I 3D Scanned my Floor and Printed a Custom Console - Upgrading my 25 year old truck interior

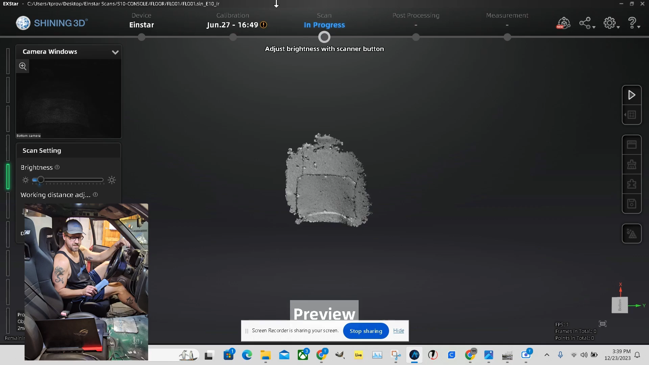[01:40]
things really well on its own without having to go through the headache of trying to align things and doing things like photogrammetry you don't know what that is look it up it's part of 3d scanning especially high detail 3d scanning of larger structures things like that but for the home user this thing makes it
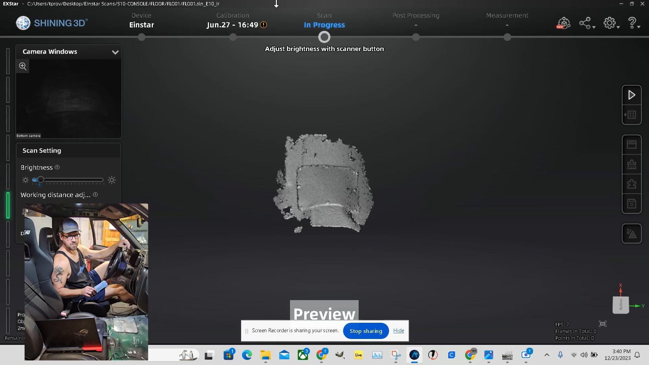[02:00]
pretty easy so when you start scanning it gives you a preview and
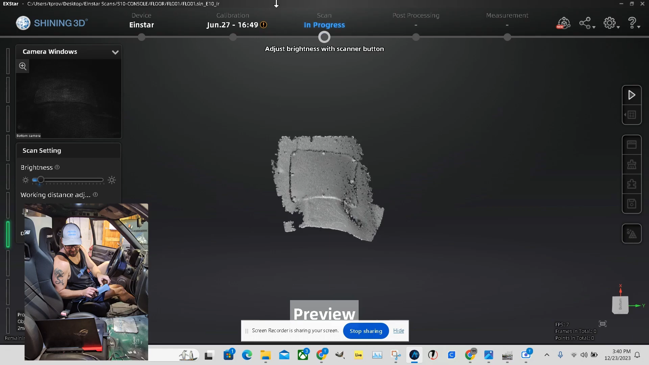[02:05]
as long as it's seeing things that you think you need to scan you should be in good shape you
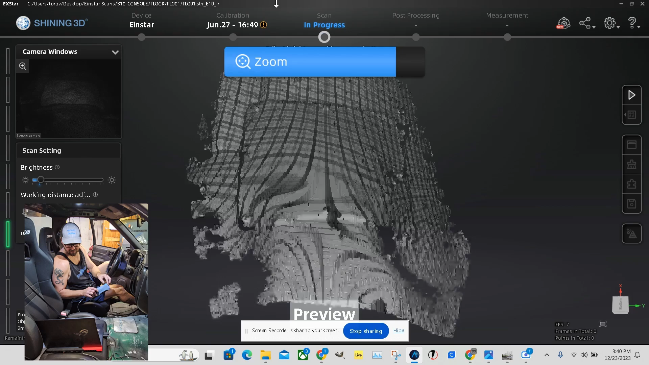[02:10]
can zoom in and then you can also change your brightness if you double click the middle button on here and that can help you get better detail or lower your brightness down if you need to scan
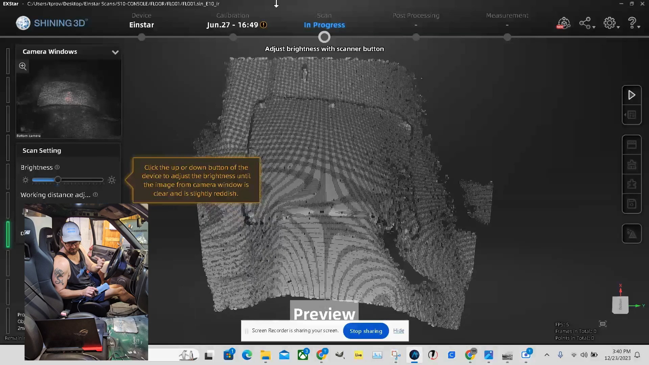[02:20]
something that might be a little bit shiny now if you'll notice there's a whole bunch of white stuff
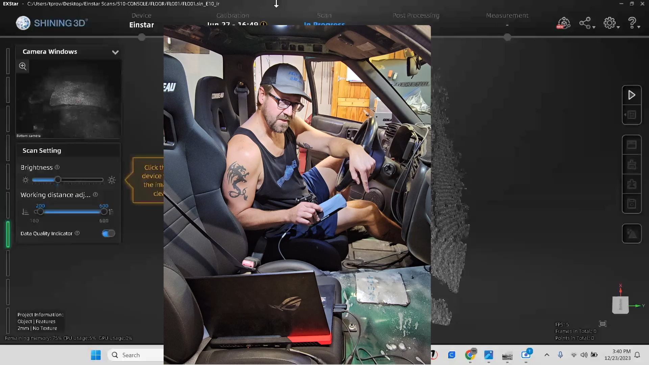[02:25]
on my floor don't get any weird ideas that's actually just baby powder mixed with
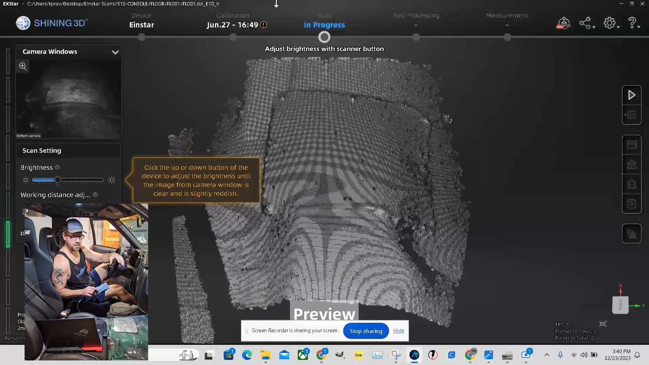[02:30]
rubbing alcohol mix that together put in a spray bottle spray your surface and it'll release the shine or it'll dull the surface so that it's easier to
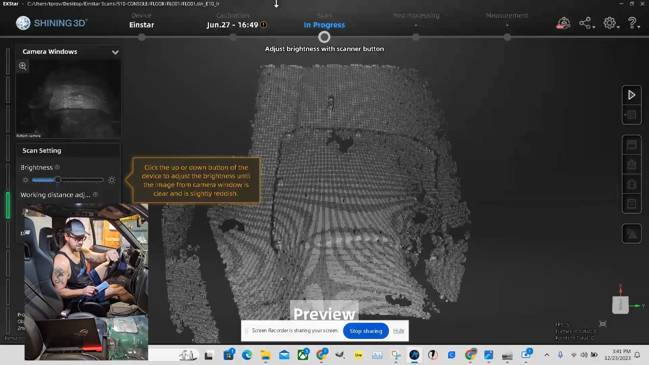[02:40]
scan this thing has trouble with shiny stuff so I'm gonna start scanning now another cool feature with
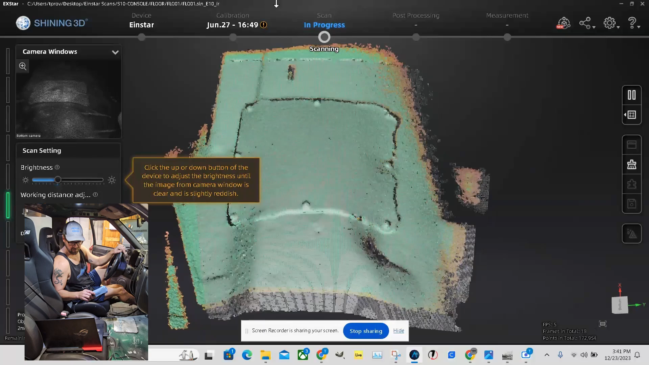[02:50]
this thing is that it actually lets you know when it's got good data
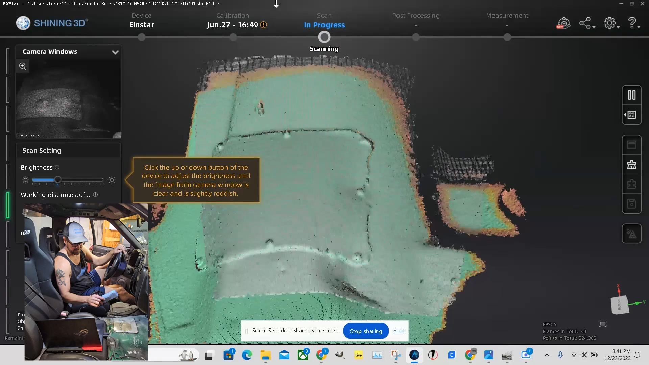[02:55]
if it's brown or peach colored it doesn't have enough data points yet
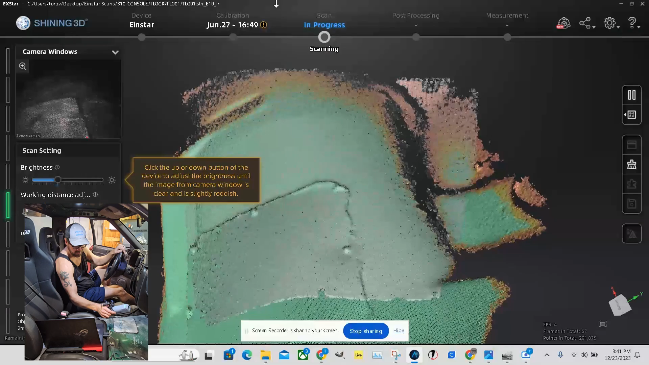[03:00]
and if it turns green it's thinking I know where all that stuff is
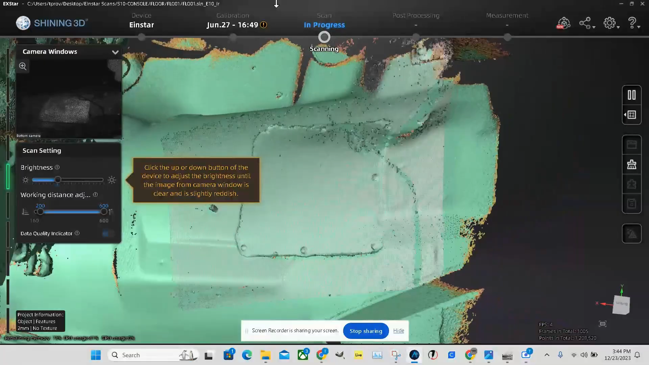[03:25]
I've collected probably a lot more than I need but that's okay because you can go in and delete some things that we
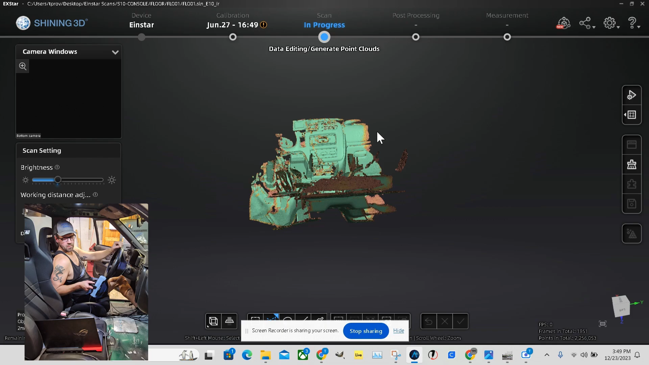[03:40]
definitely don't need this is just going to be a center console so I don't need
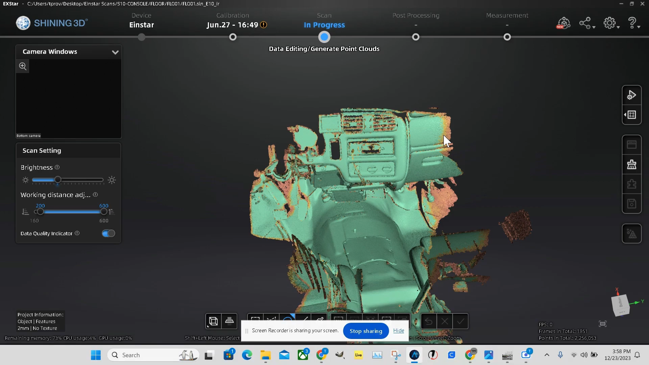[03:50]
all of the stuff I collected on the outside of where this is going to go and getting rid of more data points it's going to really help the computer process this now
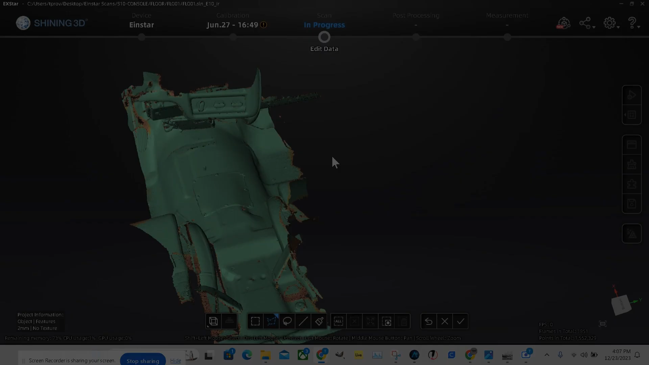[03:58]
I've got this thing chopped down